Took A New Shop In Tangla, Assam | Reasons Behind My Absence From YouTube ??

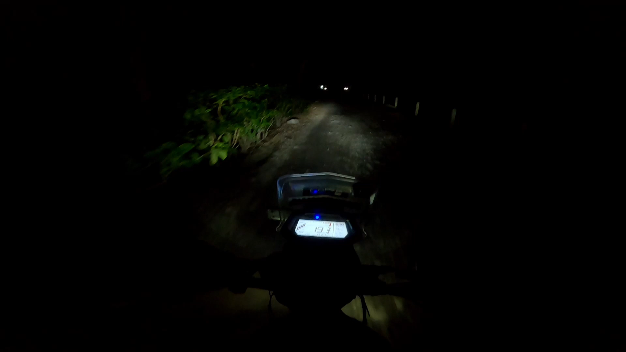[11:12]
4 km We have to cross the road On the road The road is full The road is full